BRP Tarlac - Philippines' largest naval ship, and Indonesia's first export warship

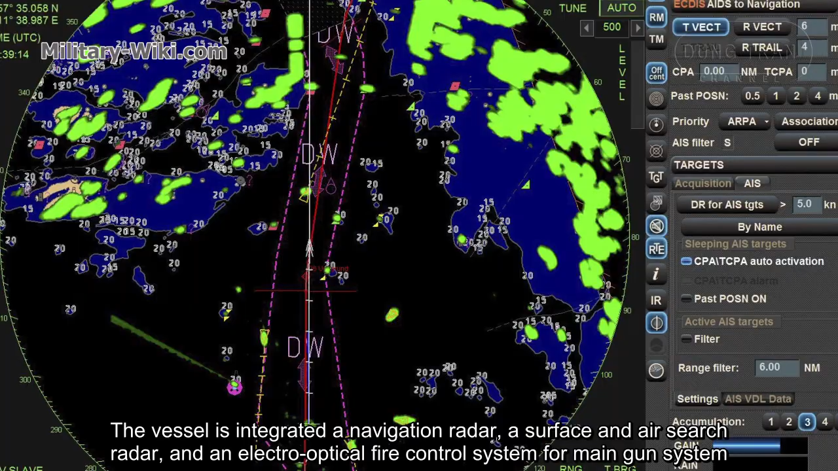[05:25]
The vessel is inaugurated a navigation radar, a surface and air thrust radar,
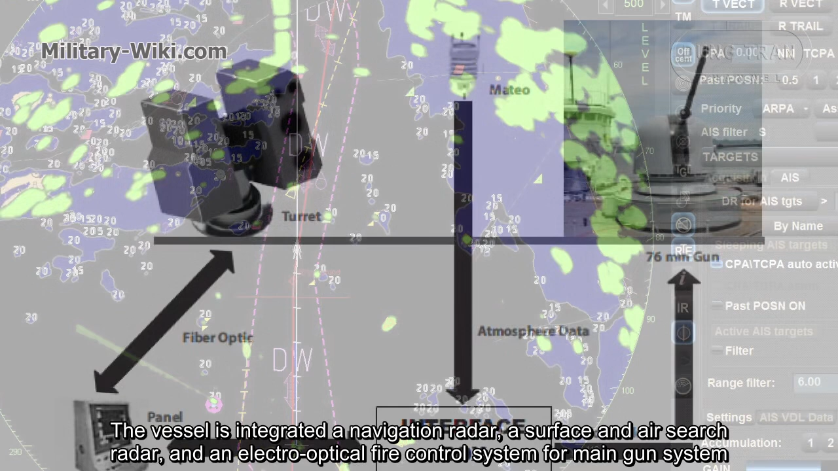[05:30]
and an electro-optical fire control system for main gun systems.